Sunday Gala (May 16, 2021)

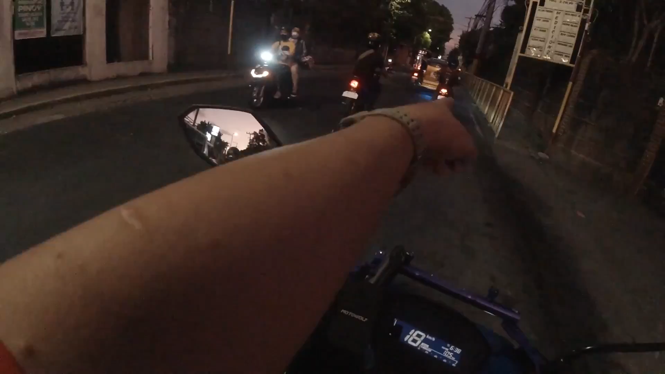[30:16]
Napalagay din ang ilaw para maliwanag sa baba.
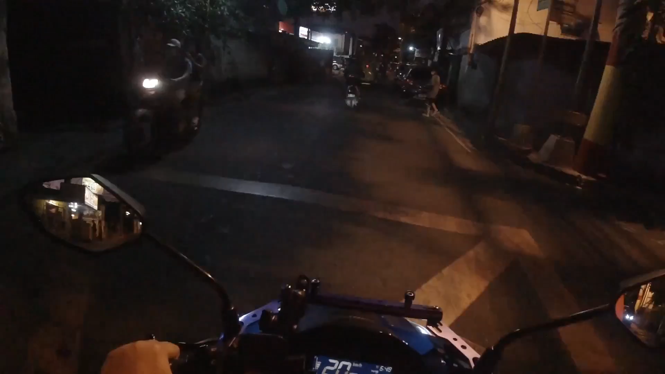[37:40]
E-bike lang yata tayo. E-bike lang. Pero may usok eh. May usok. Hindi kita.